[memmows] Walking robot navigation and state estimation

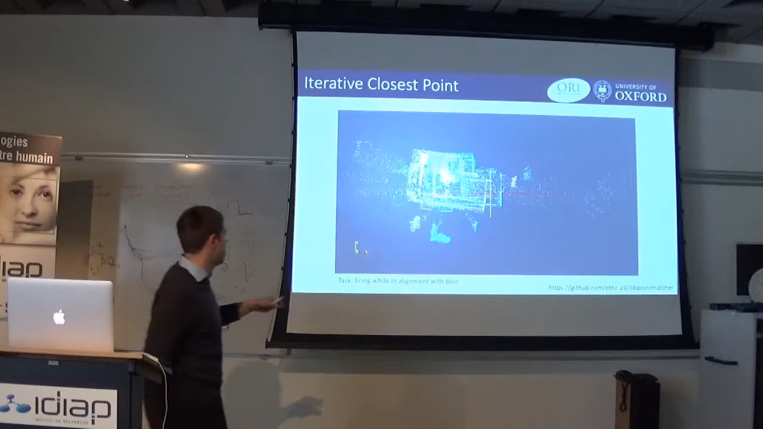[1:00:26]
So, for every single, I don't know if blue and yellow can be easily seen here, but for every point in the white map,
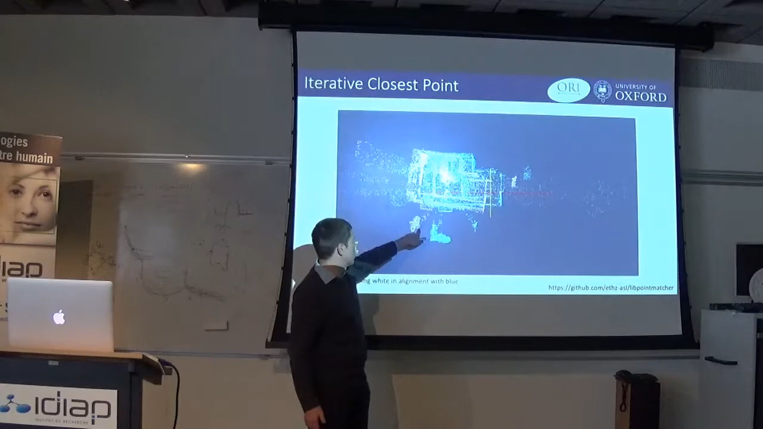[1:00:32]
we find a nearest neighbor of blue points, and we compute a gradient, and then we combine that gradient across all of the points in the map,
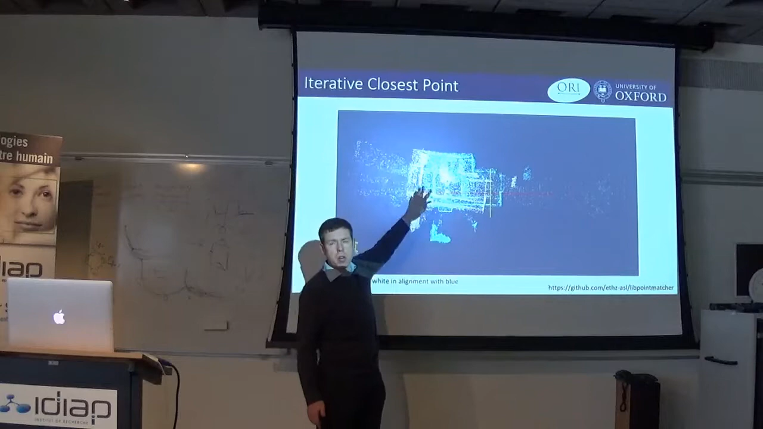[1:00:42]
and that allows us to move the entire map. We recompute the set of nearest neighbors, and then we compute that as an iterative process.
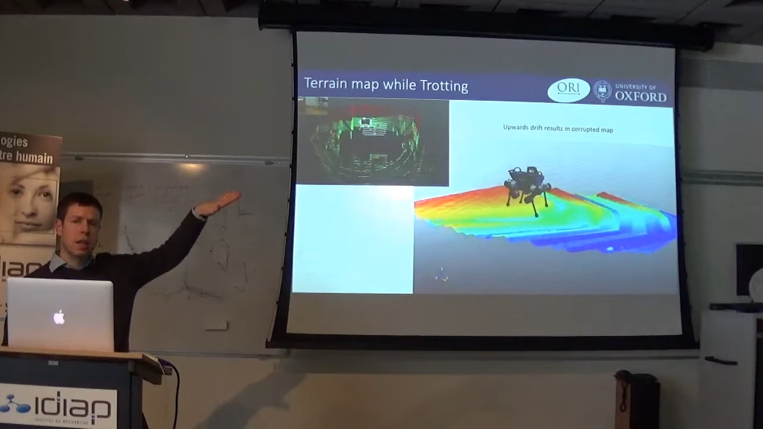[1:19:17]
Um, the, these feet would, would not be, uh, located close to the ground here. So if you're trying to do footstep planning with the footsteps that are, the rear footsteps of the robot moving in this particular direction.
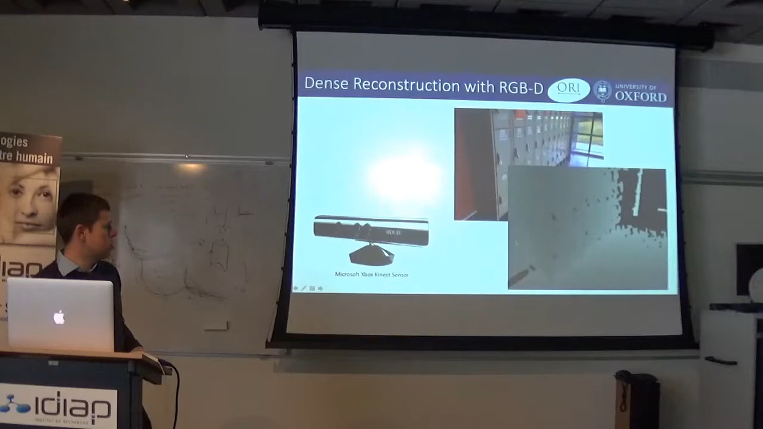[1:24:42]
Uh, we've moved first towards using, uh, kind of connect type cameras, uh, by incorporating, uh, uh, the measurements into a, into a consistent reconstruction.